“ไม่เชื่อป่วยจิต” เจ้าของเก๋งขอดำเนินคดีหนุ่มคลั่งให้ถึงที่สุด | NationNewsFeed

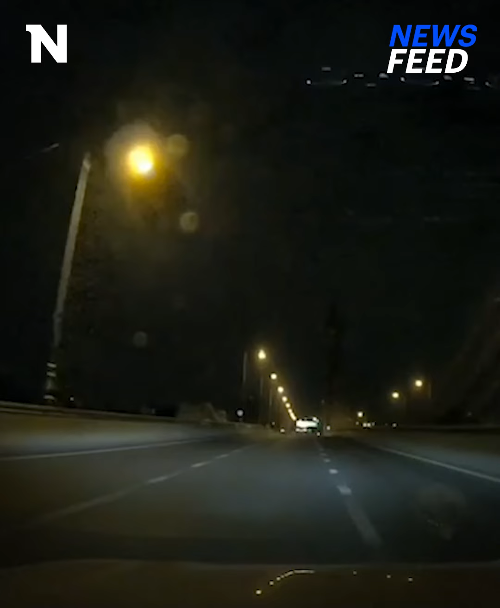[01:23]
รู้สึกได้ก็คือตอนที่เขาเปิดไฟสูงก่อนมุ่งขึ้นหลังสะพานแล้ว